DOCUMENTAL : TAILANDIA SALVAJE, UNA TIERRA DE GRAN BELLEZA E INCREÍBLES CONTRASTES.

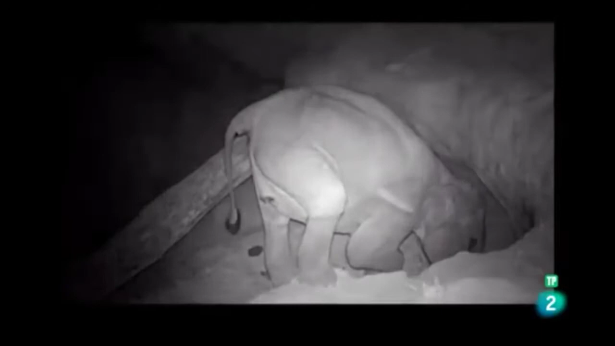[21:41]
Un importante suplemento dietético que al parecer son incapaces de encontrar en otro sitio. Estos increíbles mamíferos llevan ya años excavando este agujero hoy convertido en una impresionante caverna.
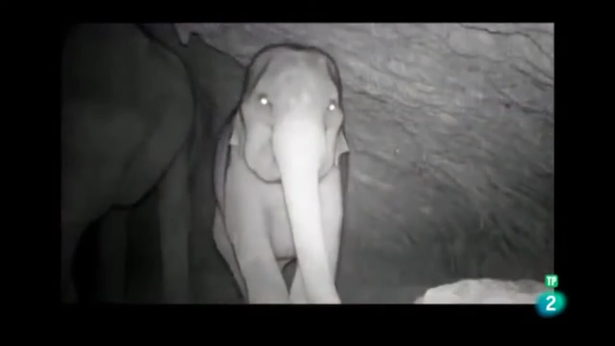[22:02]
Todas las noches acuden a la cueva nerviosos y desprotegidos frente a un ataque para excavar en busca de la sal de la vida.